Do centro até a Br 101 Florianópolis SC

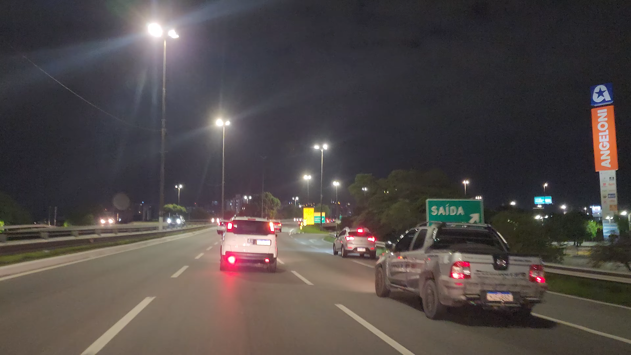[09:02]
Você não apareceu nada no Face, né? Não. A Campinas Cobração, aqui à direita, ó. Entra aí, ó, tá vendo? Onde tá entrando essa caminhonete aí, ó. Tá vendo? Ali agora, Campinas, Jardim Atlântico e retorno. Tu pode retornar, gente.
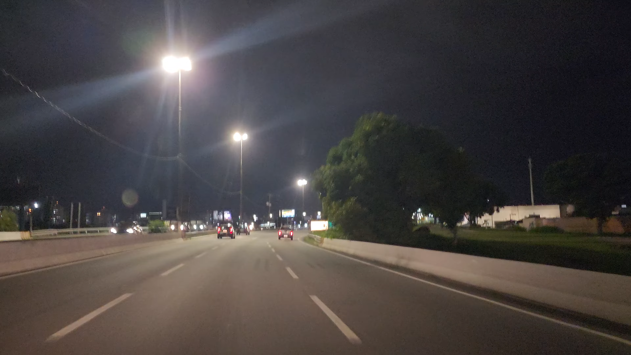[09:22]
Na frente tem a loja Van, na direita ali, tá vendo? Olha lá a loja Van. Olha o radar aí, ó, de 100 por hora, tá vendo? Aí eu tô aproveitando fazer esse videozinho aqui da região, né? Em Floripa, só pra te dar uma referência, tá? De trânsito aqui. Esse é o meu objetivo do vídeo, tá? Que eu só vim pra.
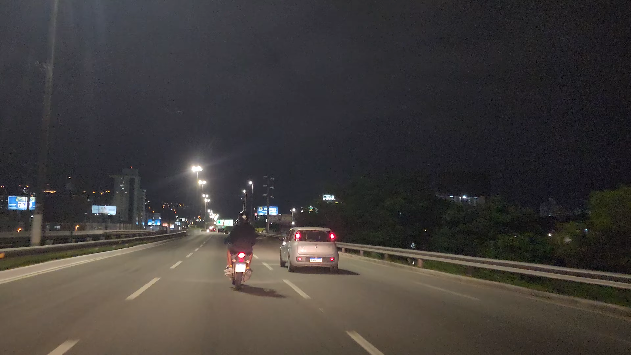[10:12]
Como eu vou para Itapema, eu mantenho a direita, tá? Se tu for para Porto Alegre, tu mantém a esquerda. Ah, olha lá, tá vendo?
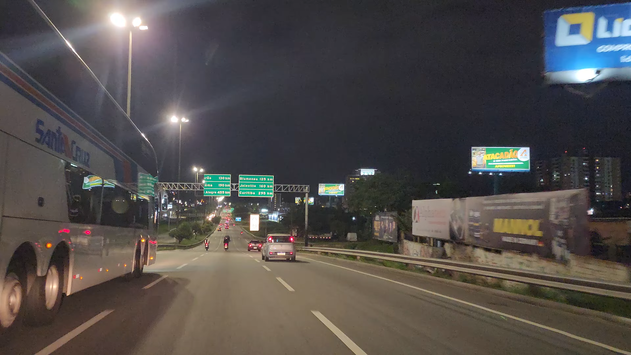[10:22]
Tá, querido? Então eu vou manter na direita aqui, ó. Porque eu vou para Itapema. Como é a parte norte, eu vou manter na direita. Enquanto vai pro sul, tu vai manter na esquerda, bem à esquerda lá. Aonde tá o ônibus, ó.
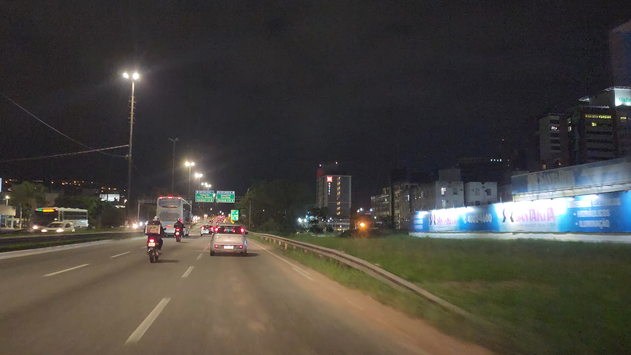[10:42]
Bem, aqui então tu escolhe o teu destino, norte ou sul. Nós vamos pro norte. É o quê? Uma meia hora, 40 minutos, a gente tá lá em Itapema, tá, né? Mas vamos ficar por aqui, ó. É só entrar ali na BR-101. Então à esquerda tu vai lá para Porto Alegre. E aqui, ó, nós vamos lá para Itapema. Viu? Um videozinho curto, só para dar uma referência de trânsito.
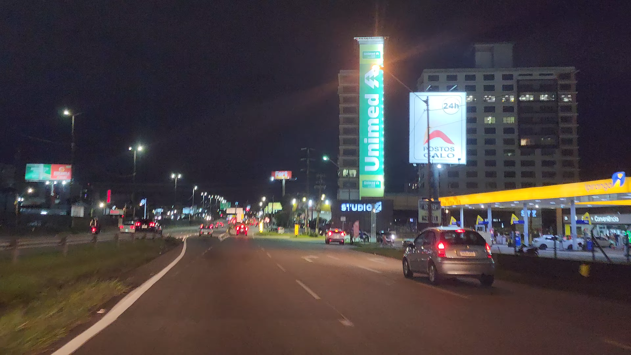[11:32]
Aqui de São José. Pronto, ó. Estamos na BR-101. Viste? Não é fácil. Vamos um pouquinho mais? Vamos um pouquinho mais à frente ali, tá? Só para mostrar o trânsito em geral aqui, ó. Vou manter da esquerda, esquerda, esquerda. À direita eu posso andar, tá, gente? Aí é o pessoal que vai entrar nela.
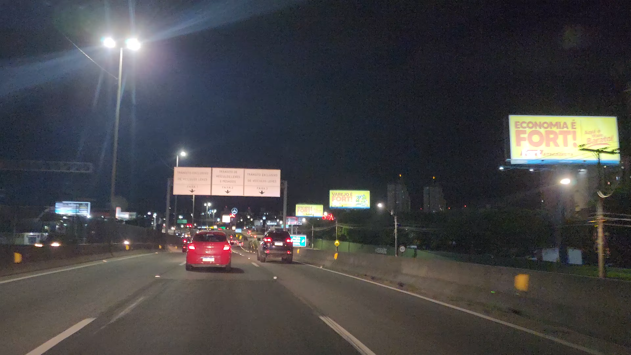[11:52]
Aí para os dentro do bairro. Quando tu quer se servir com alguma coisa aqui na BR, gente, já entra nessas paralelas. É ali que tu vai encontrar restaurante, posto de gasolina, farmácia, aquelas coisas todas. Aqui na BR não tem nada disso, tá, gente? Tem que sair pelas marginais, a gente chama de marginais. Ali você encontra bastante coisa. Florianópolis, acesso norte.